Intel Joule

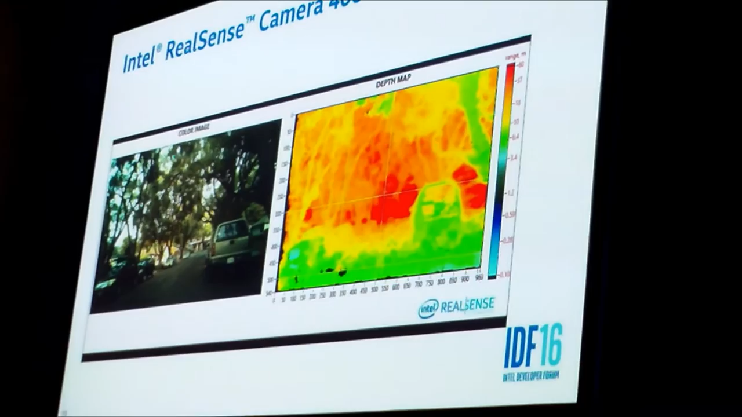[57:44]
And as we get closer, gray, blue, light blue, right? So, this is like a pseudo-colored indication of the depth map for every pixel.
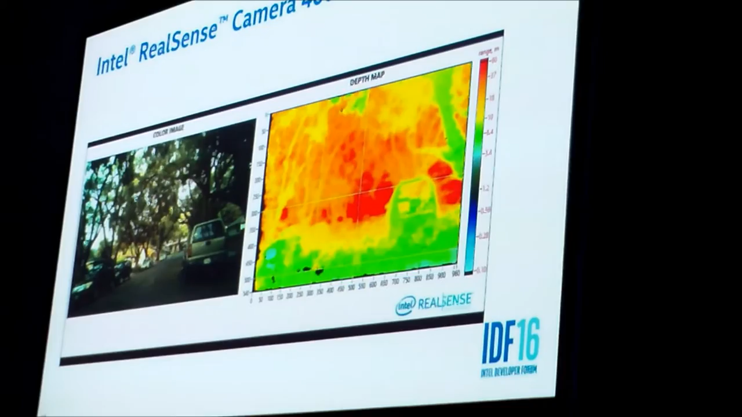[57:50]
So, let me just play this.
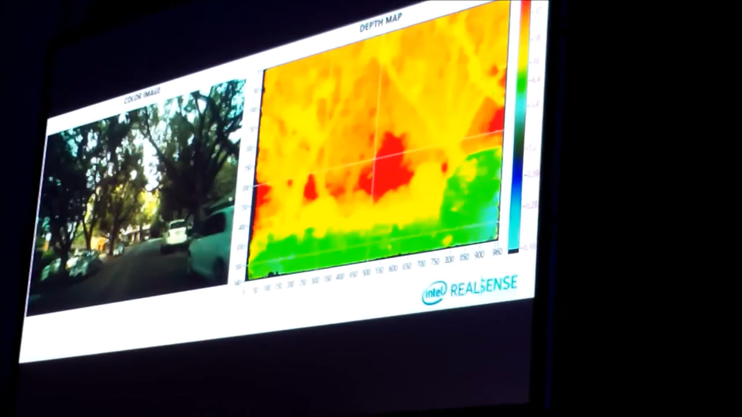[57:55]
Outdoor environment works equally well indoor as well because we have IR laser projector.